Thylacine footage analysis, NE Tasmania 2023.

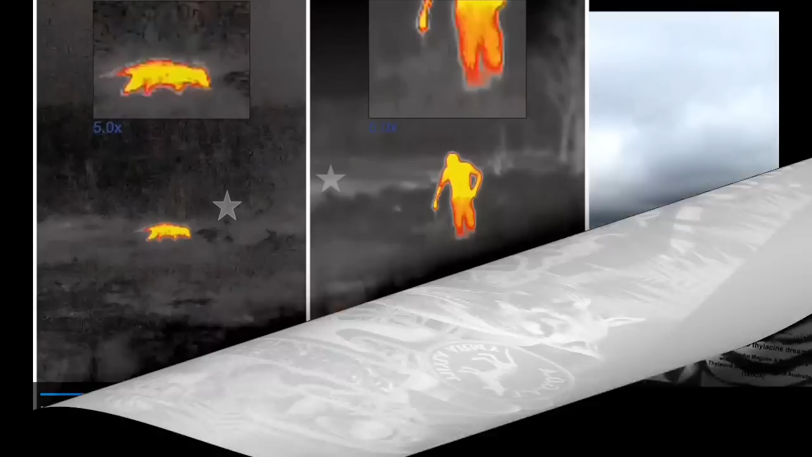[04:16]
I took a friend out there with me a couple of weeks ago as a scale reference. His kneecaps are 550 millimeters above the level of the soil. You can see the star in the picture there. You can see it's over the same clump of grass. I had a bit of trouble finding the exact spot, but I'm positive that that is the exact same lump of grass sticking up there, or foliage. The animal is clearly quite tall, way too big to be a quoll.
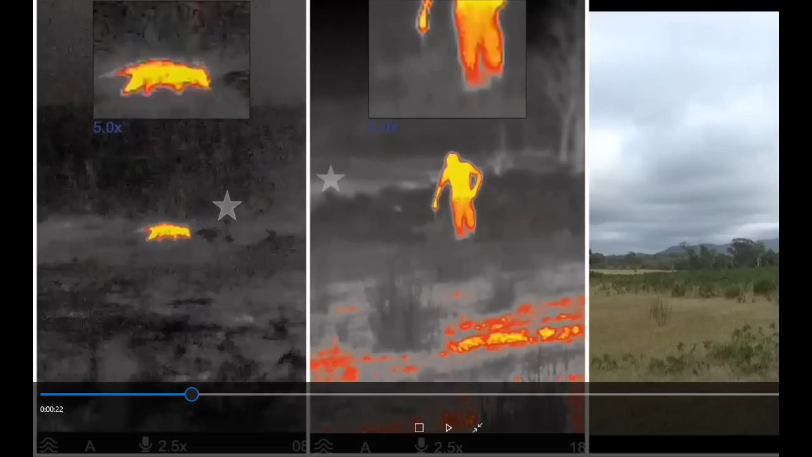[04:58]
It has a long, stiff tail with the fat triangular base of the tail like a thylacine. This, I'm sorry, all you detractors, trolls and non-believers out there, is clearly not a quoll or a devil or a dog or a cat or a fox. This is at least 600 millimeters high at the hips, folks. This is a young adult